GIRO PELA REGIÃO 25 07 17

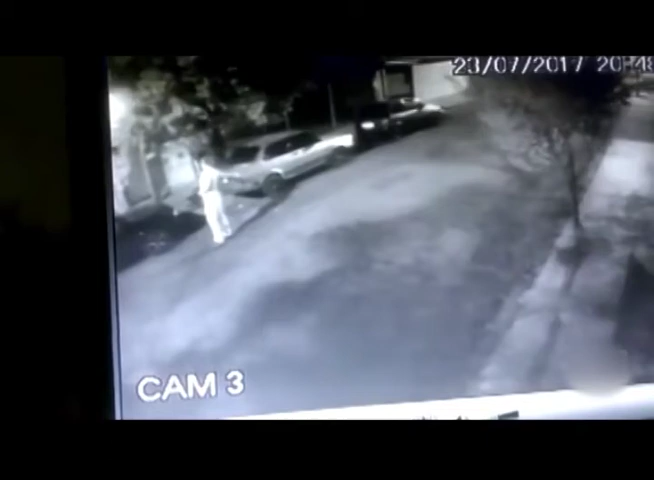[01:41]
A jovem é Luciana, tem 18 anos de idade. Ela entra em luta corporal com seu agressor. Tudo registrado pelas câmeras. Ela consegue se soltar e entra em uma residência para pedir o socorro. O agressor foi pego pela polícia e negou que queria estuprar a jovem.